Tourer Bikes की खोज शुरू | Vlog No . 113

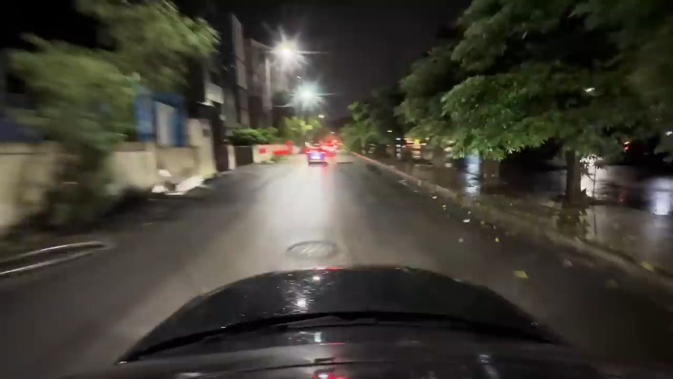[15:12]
श� अज़ा से गाड़िया निकाल रहे हैं बारिश में वांट लगती है हर जगे पर हर कहीं पर भी जाओ बारिश में बर्बादो यह देखो बापरे आईवे पर रुका है अपना भाई अपना खिंग भाई इज़त दो इसको इज़त दो पबलीक